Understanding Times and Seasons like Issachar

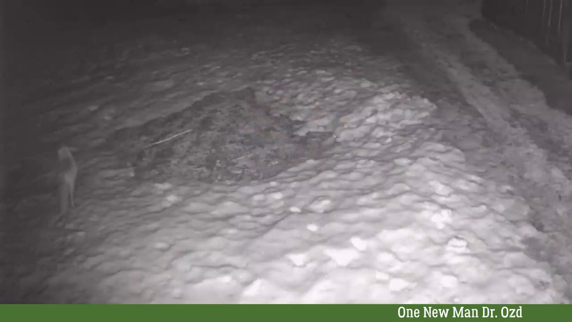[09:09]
When you live in the countryside, you see how before the winter comes, the foxes increase the frequency of circling the house, looking for food. The squirrels gather a lot of stuff, and they hide it all. The last week, before you get the Arctic grip, the deep freeze of winter, all the animals are so busy getting ready for the cold months.